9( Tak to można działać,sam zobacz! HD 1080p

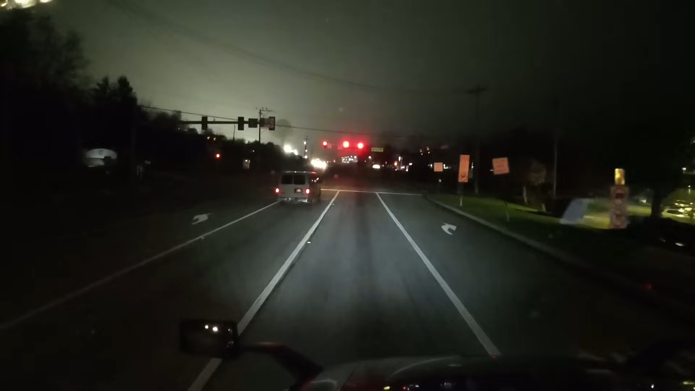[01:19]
Truck with trailer over, bla bla. Że tam nie można skręcać ciężarówkami. Okej, okay, to trzeba patrzeć już dokładnie, wiecie, bo to można gdzieś się będzie nadziać na jakąś drogę, gdzie ciężarówki nie mogą jechać. Powiem wam szczerze, ale tak szczerze, nie,
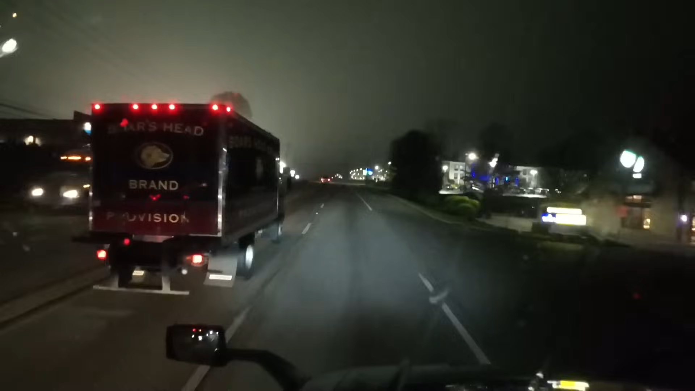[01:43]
kurna, muszę się pozbyć tego słowa, jak mnie to zatkwiło. Powiem wam, że fajnie się tu jedzie, ale świateł, zakrętów, tutaj cudów na patyku jest pełno. Już jest takie zaciśnienie. A tu i Jaguar, i Land Rover. Kurczę, wcześniej Mercedes był dealer. Czyli, aha, tu dalej już tak na końcu wioski to Hyundai nawet jest.
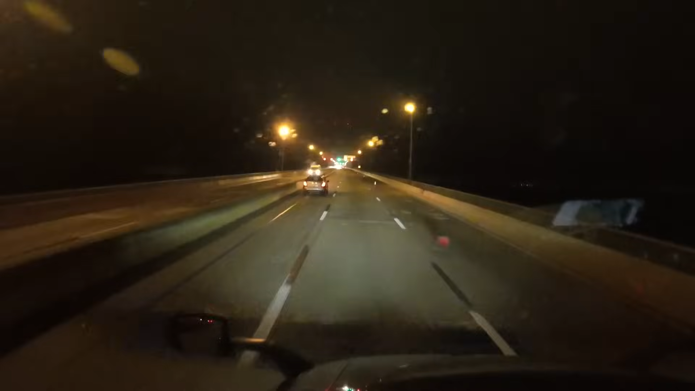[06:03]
Pogoda, szczur. No, no, no. Żadnych mi tutaj kontenerowców nie puszczać teraz, bo jadę. Dobra, rzeka Delaware przejechana prawie, w połowie jesteśmy nawet... O, gdzie? Dopiero się zaczęła. Szkoda, że tego nie widzicie. Daję radę.
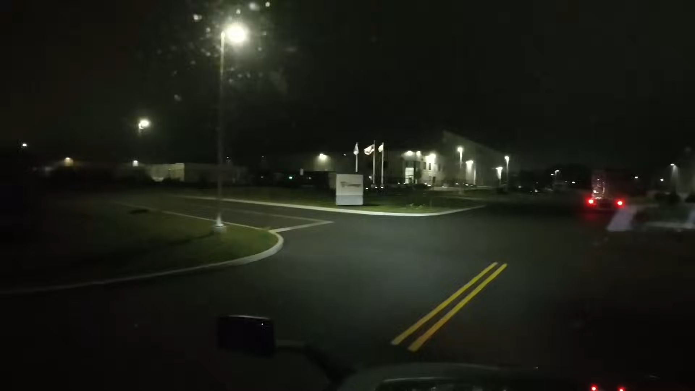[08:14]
Tam stoją, widzicie? Można było atakować. Kurczę, co tu jest? Zamknięte? Otwarte od 6.
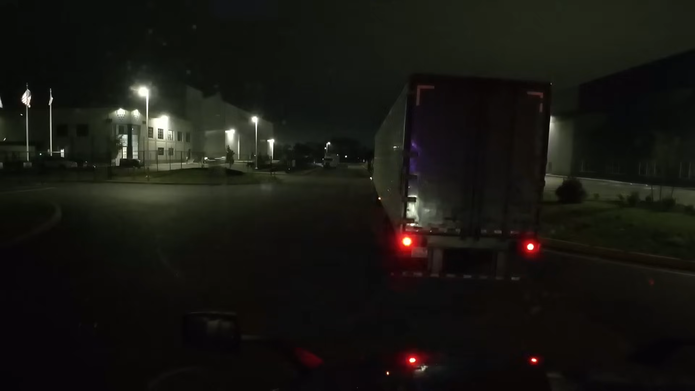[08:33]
Jest 5:30. A ta ciężarówka, co stoi przede mną, z Waszyngtonu, czyli z drugiego końca Ameryki, dwóch somalijskich wysiadło, chodziło. Może tam jest jeszcze jeden, może jeszcze dwóch. Nie wiadomo, ale normalnie wyglądają jak ci piraci somalijscy.